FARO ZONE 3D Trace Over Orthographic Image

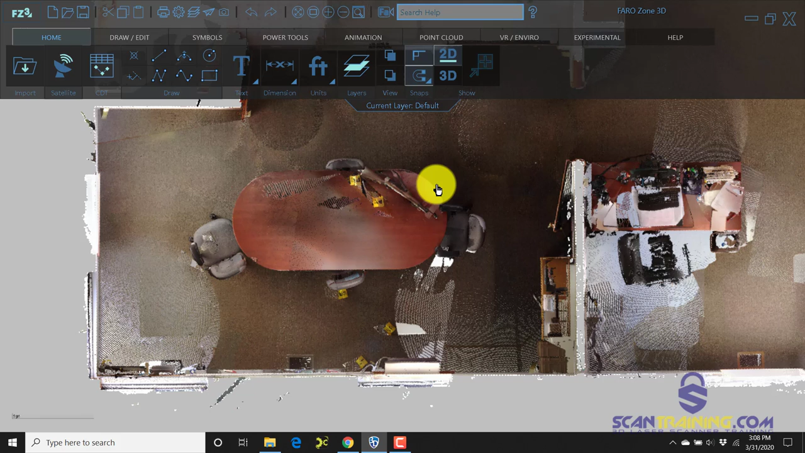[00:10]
So I'm going to start by tracing around the walls. I'm going to choose draw continuous line and I'm just going to draw very quickly
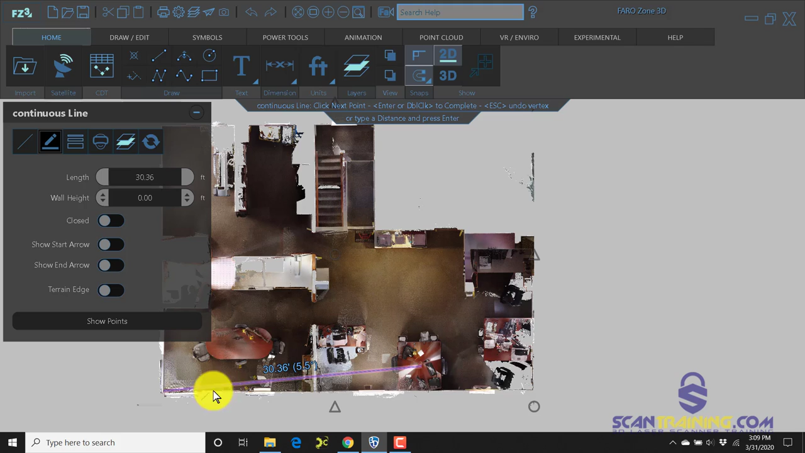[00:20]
a box around the outer edges of this
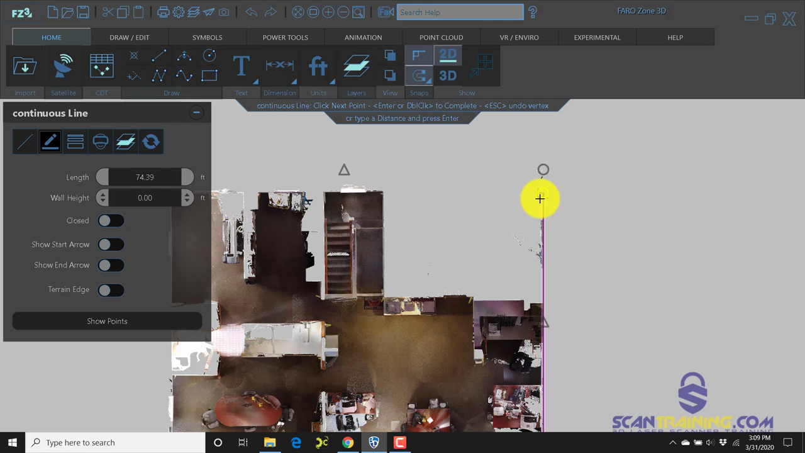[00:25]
office and these lines can be adjusted
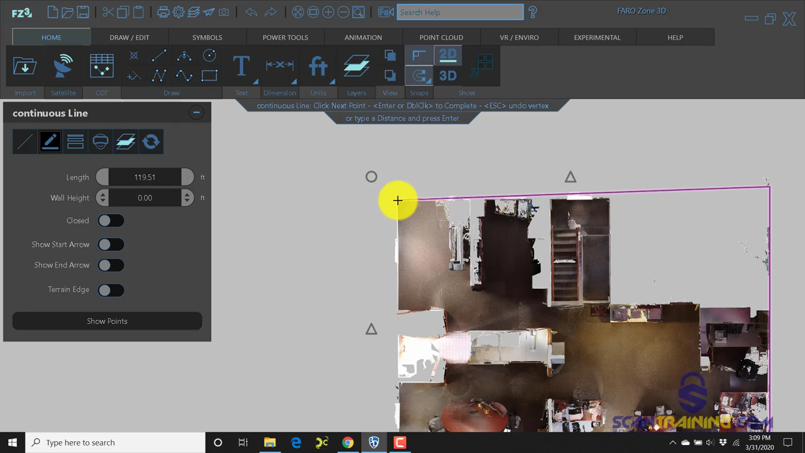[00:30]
so that they better fit.
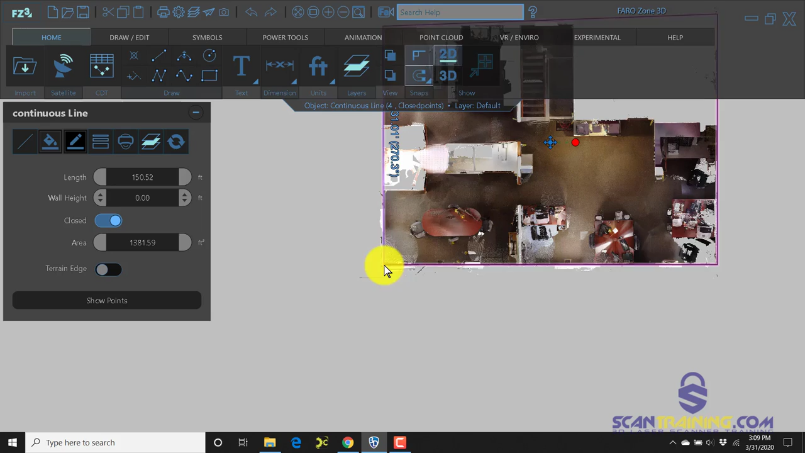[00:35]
Now there was one office in this section that did not get scanned so we don't have the complete dimensions but we can use the perpendicular snap
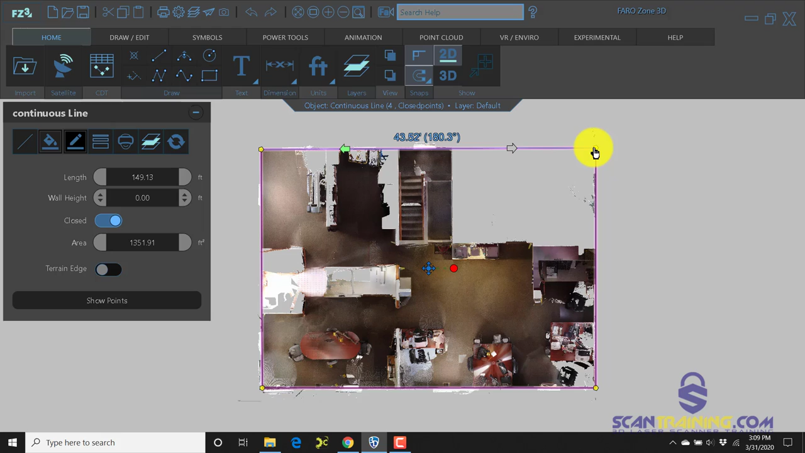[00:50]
to help us determine where the other corner of this box is. Now another way to draw this would be to use a rectangle
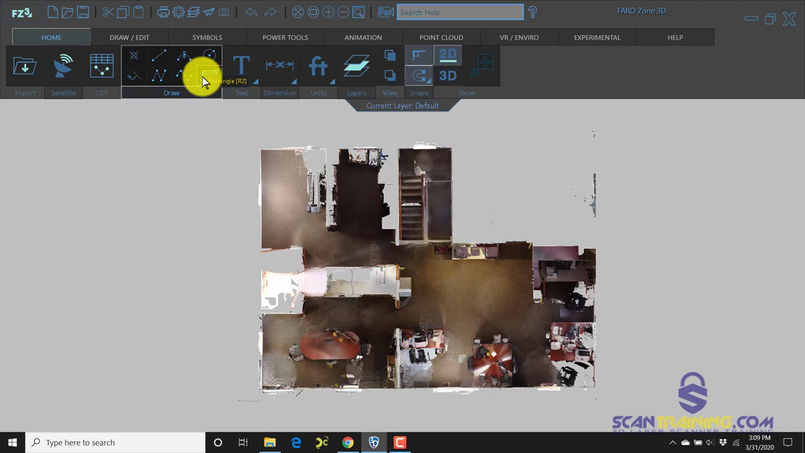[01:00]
command and we could use the three-point rectangle to
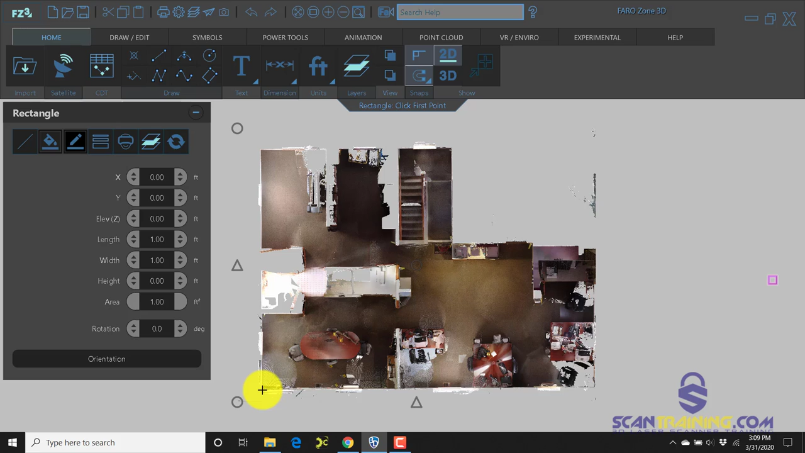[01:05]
ensure that we've got a perfectly aligned rectangle.
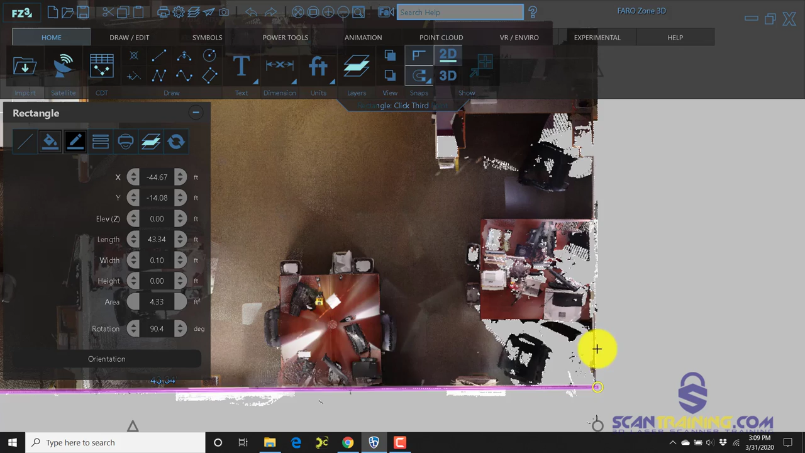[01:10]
Once we get the two edges or two corner points selected then we simply go up and find the other
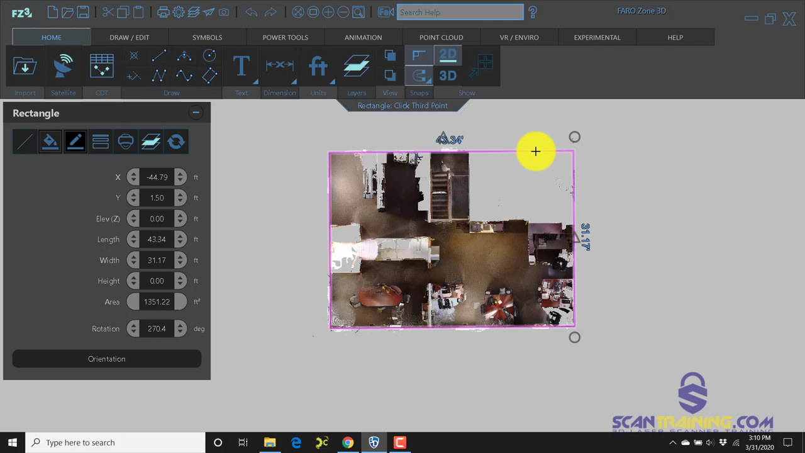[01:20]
end of our room and now the image that we've brought in if you don't bring it in in high resolution
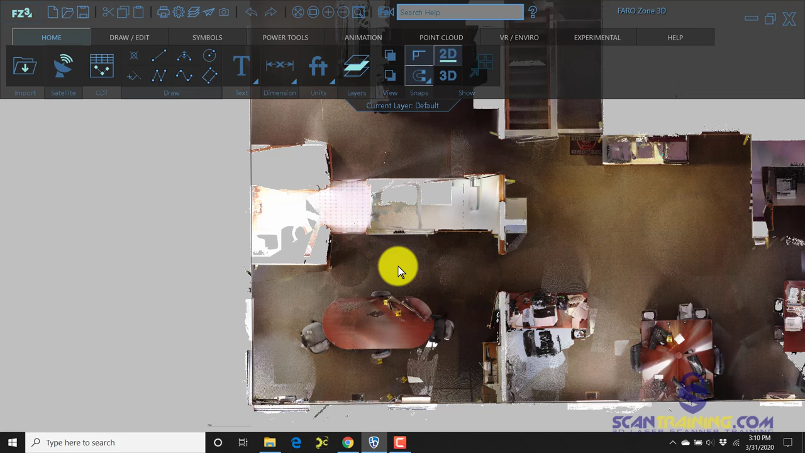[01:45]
You may decide that you just want to add labels to particular rooms and that can be done
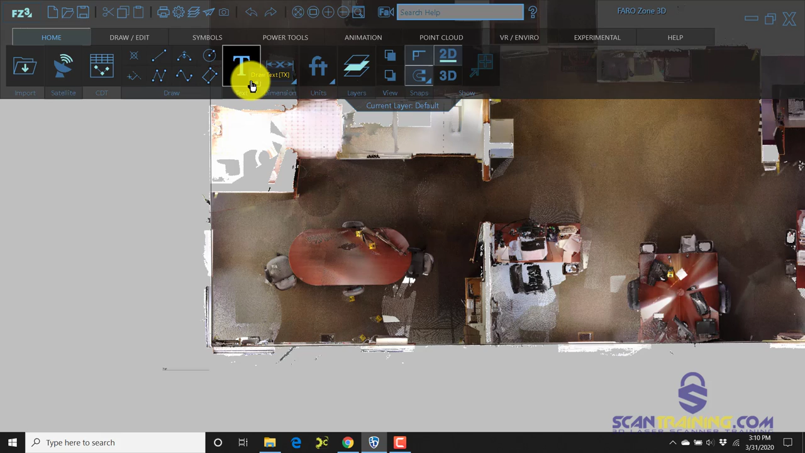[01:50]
by clicking on text and typing out for example conference room.
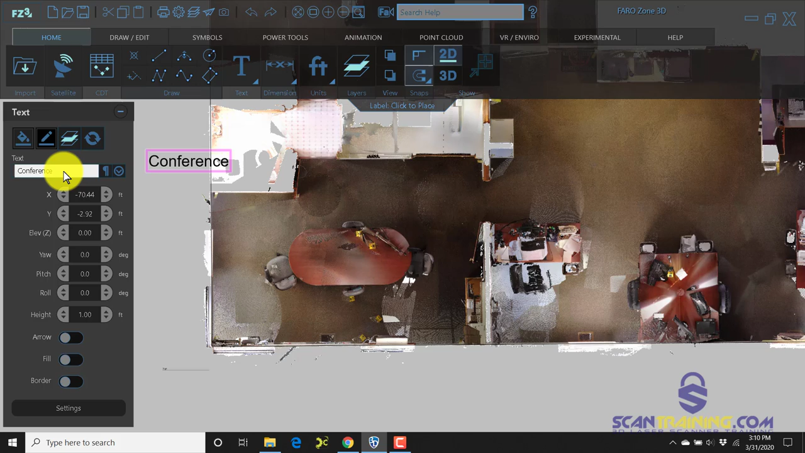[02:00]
Another neat feature about the text is we can click on the settings and tell it we want to show a drop shadow and then we'll change the text color to a yellow and we'll have a black drop shadow so that'll make that really stand out in this room.
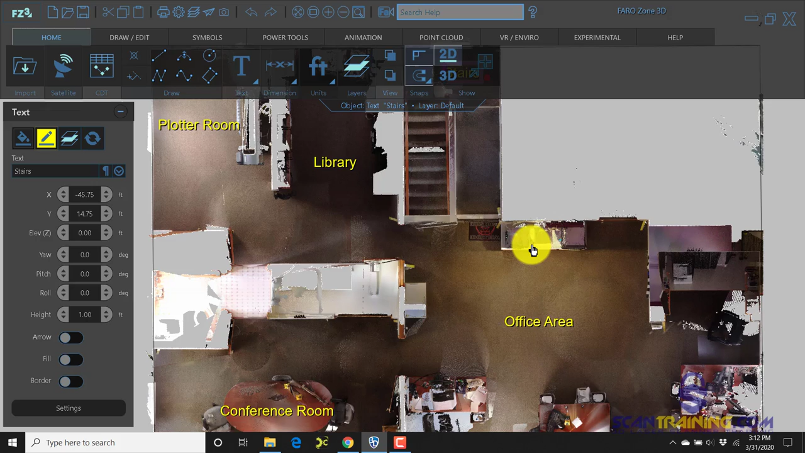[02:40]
So now we've created some text to help identify the room that we're looking at and where the various parts and pieces are. You may also decide that you want to add a small scale bar.
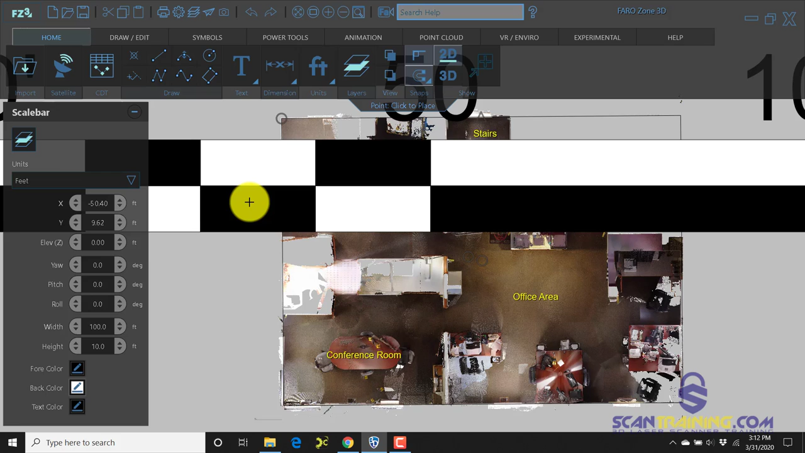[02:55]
Now this particular scale bar is a little large so we'll make that a bit smaller.
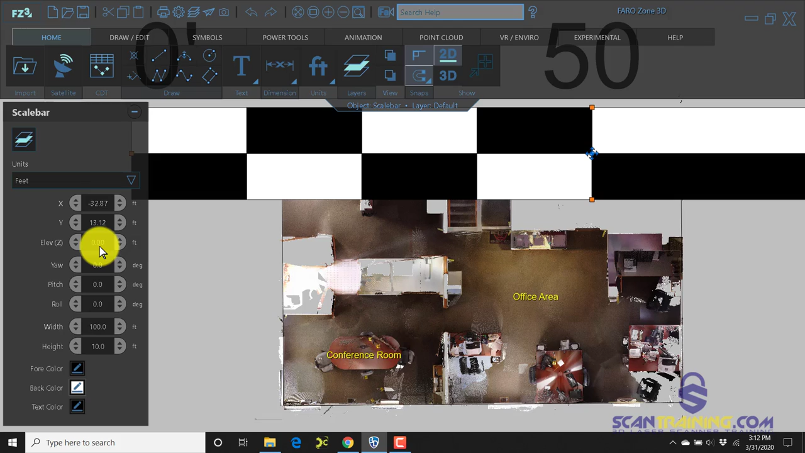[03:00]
So something like 10 by 1 that'll get us a good start and
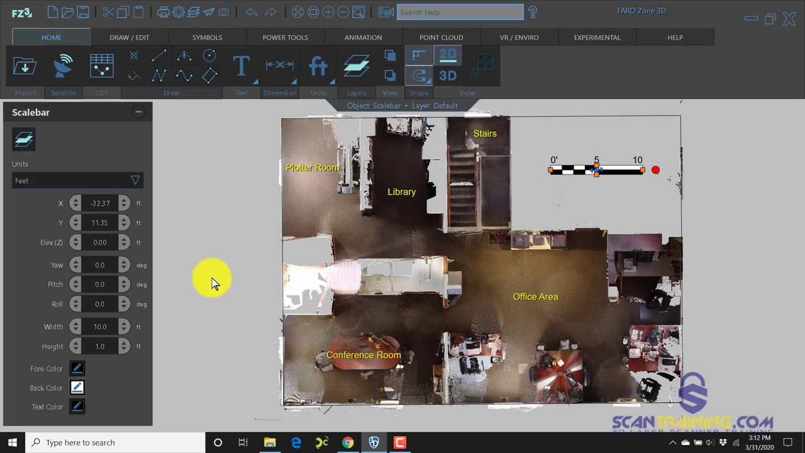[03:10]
if you desire you may want to add a dimension to get the length or width of your room or building.
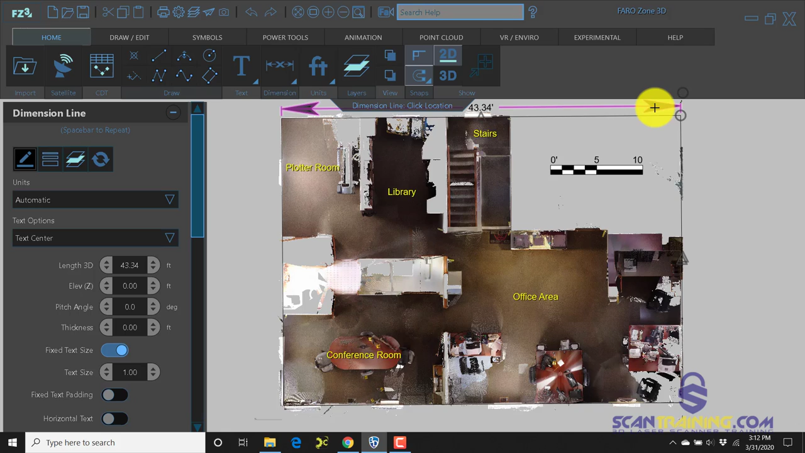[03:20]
Now if you desire to have larger text we can enlarge the text so that we can see a little bit more more clearly.
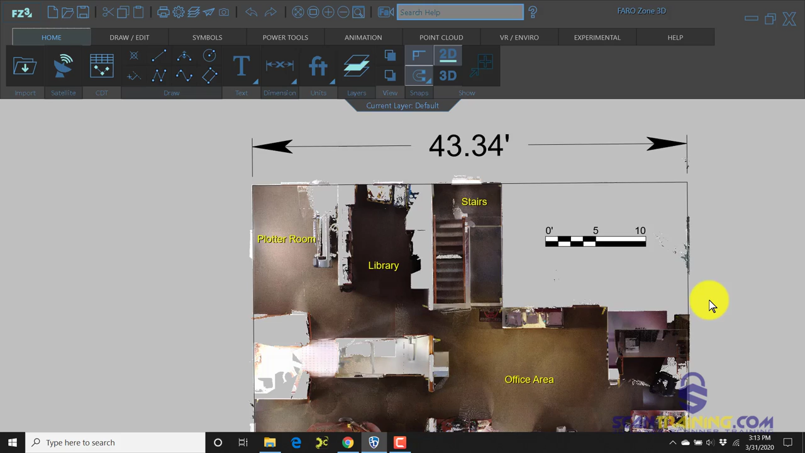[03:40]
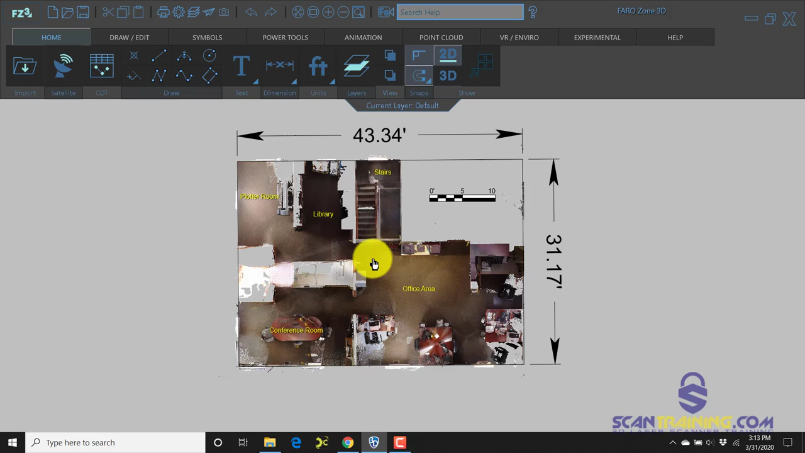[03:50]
Now if you were to desire to use one of the clear views certainly we can do that. I'm going to re-import one and
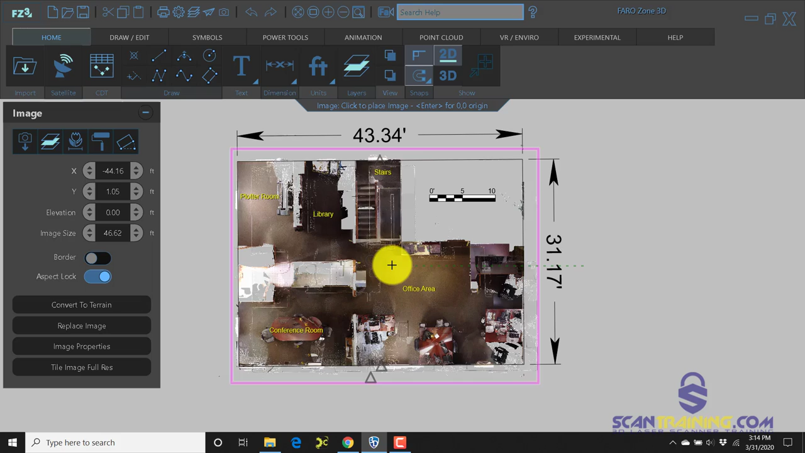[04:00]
we'll align this clear view roughly.
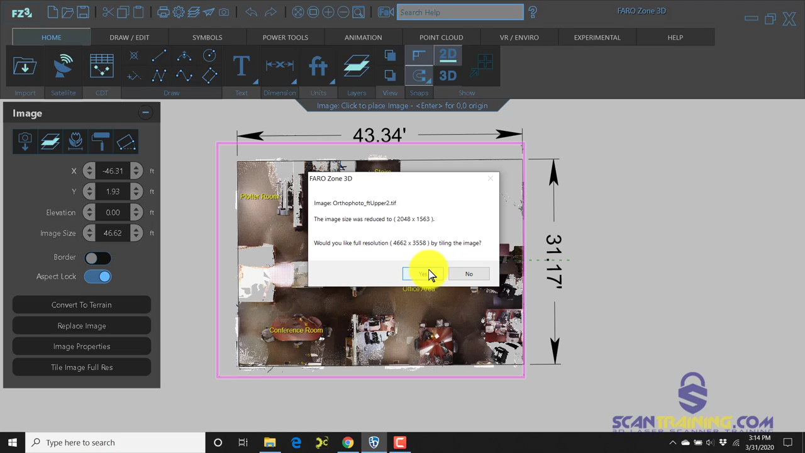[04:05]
So that's roughly aligned. Now we'll send that to the back and on our first